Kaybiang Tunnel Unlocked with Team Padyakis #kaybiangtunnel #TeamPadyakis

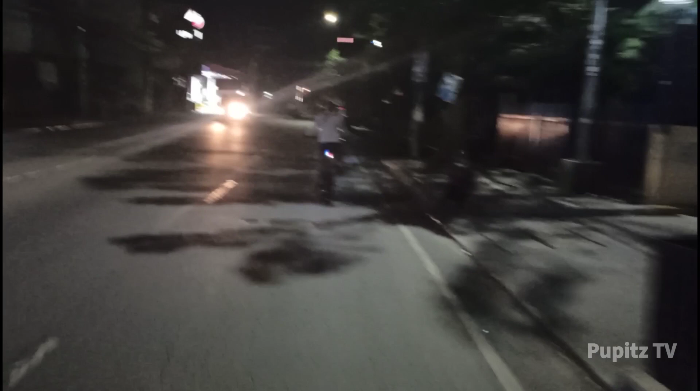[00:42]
Kasama din sa long ride ng Team Padyakis. Yan sila. Sana kayanin ko kay Kaybiang Tunnel yung pabisin.
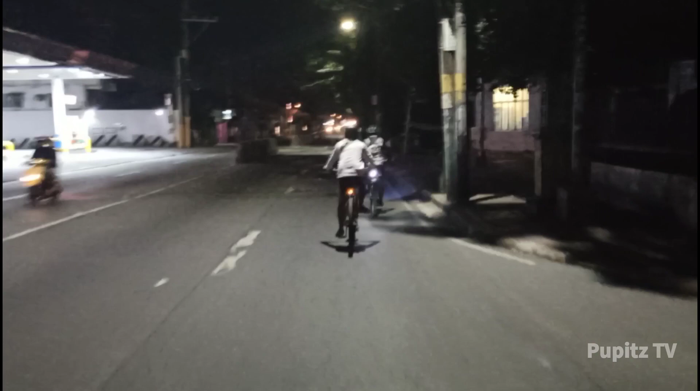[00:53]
Yan, Green Highway pa lang kami. At
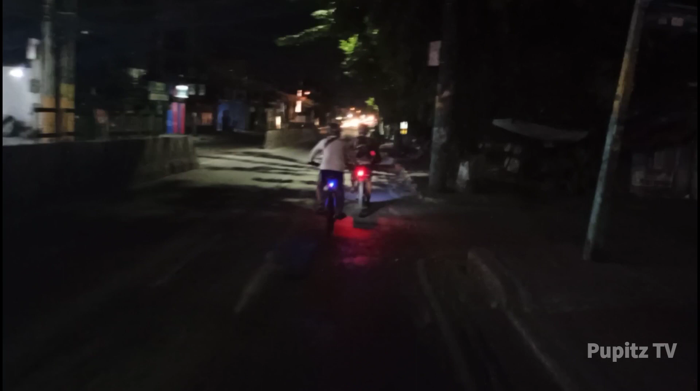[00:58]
3:45 AM. Yan. Sabi ni Boss Edward, kailangan mga 10 o'clock 10 AM nandun na kami para then pahinga ng mga 2 hours then pag-check na ulit pabalik ng Novaliches Fairview. Yan. Sa Carino Highway pa lang kami, siguro mga ilang kami 2-4,
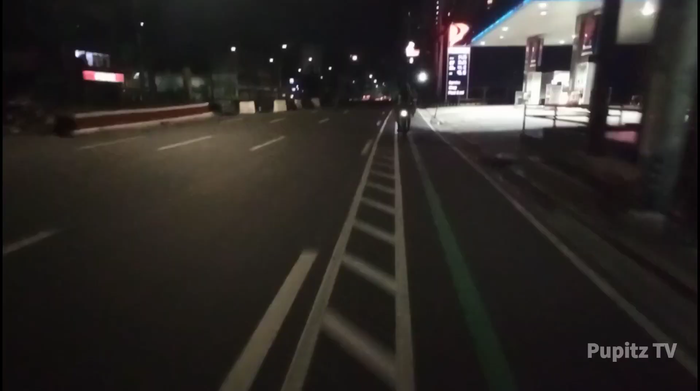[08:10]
Ayan, dulo na po ng Quezon Ave. Espanya na kami.
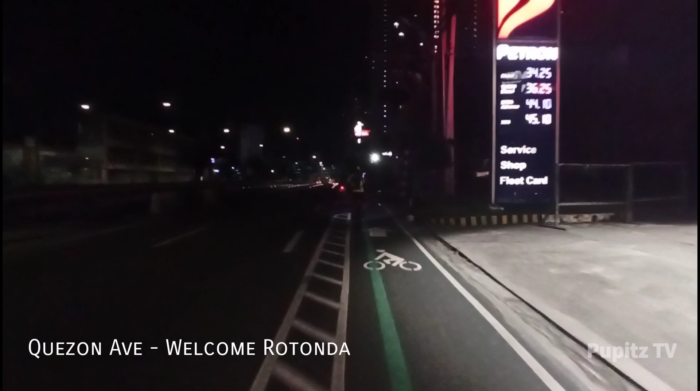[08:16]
Ayan na yung rotonda oh. Rotonda.
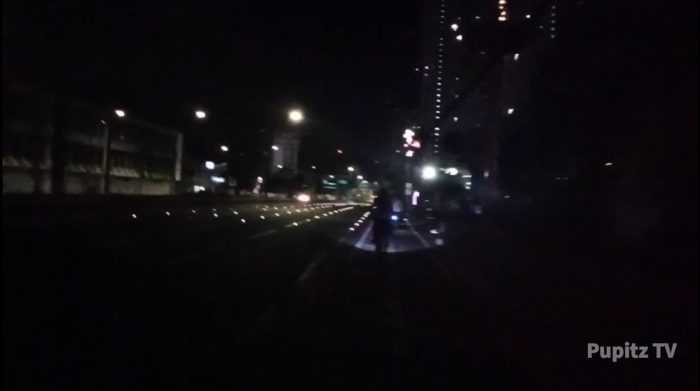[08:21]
Ayan. Chill lang naman, chill. Tsaka, uy, ganda ng ano. Tingnan ng daan oh. Ilan dapat ang mga daan. Iwas aksidente. Yun, no, di ba? Alam mo, Merry Christmas. Merry Christmas. Ayun, no. Jollibee, baka naman, paano masal ka?
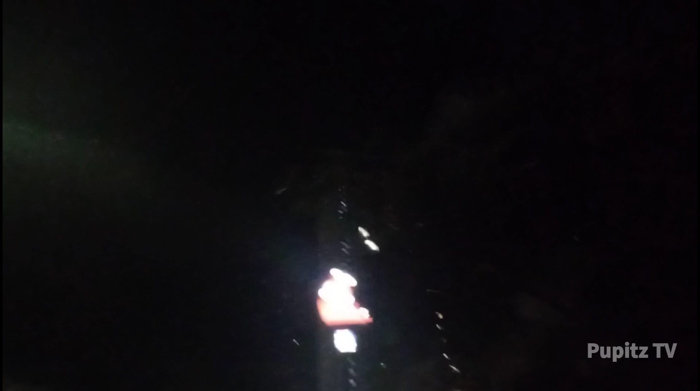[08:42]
Ayun, no. Welcome Rotonda.
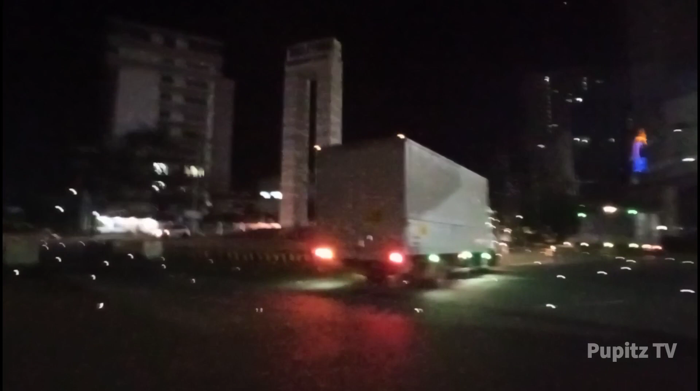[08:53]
Quezon City. Ayun. Ayun kami. Espanya na. Tayo sa Espanya. Espanya na po. Espanya, Philippines, Metro Manila. Ayan. Chill lang naman mga sir. Chill lang.
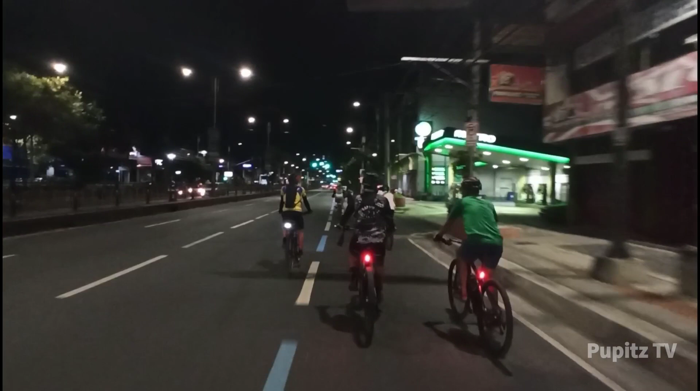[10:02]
Ayan o, haba na Espanya. Tu-tu-tu-tu, gulang, gulang, ayan. Sumusunod po kami sa batas traffic o. Oh.
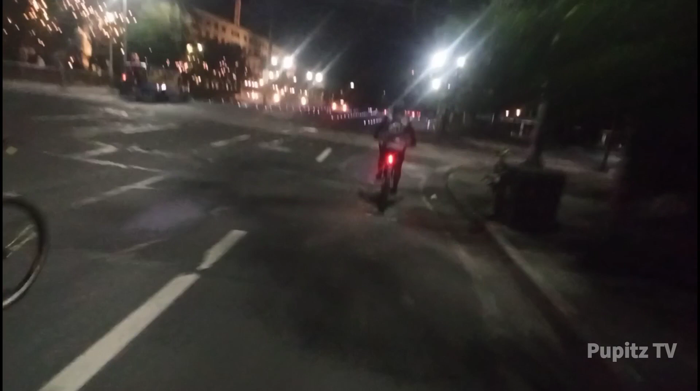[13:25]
Quarter to 5. Yan, City Hall of Manila. City Hall of Manila.
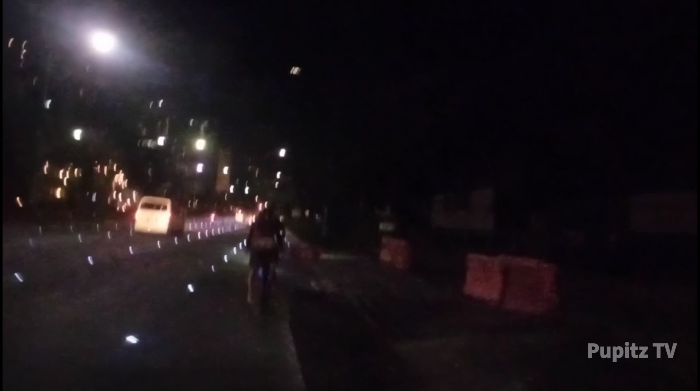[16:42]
Pero syempre, ganda na. Ganda na ng Maynila. Ayun ang pinagbago.
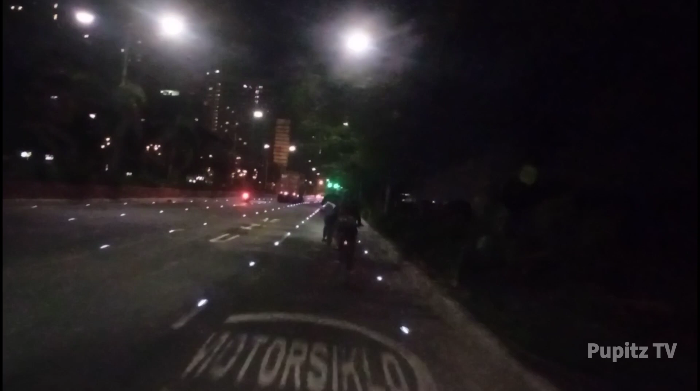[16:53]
Salamat kay Orme. Sindang, hello. Yun, medyo takip yung dagat eh.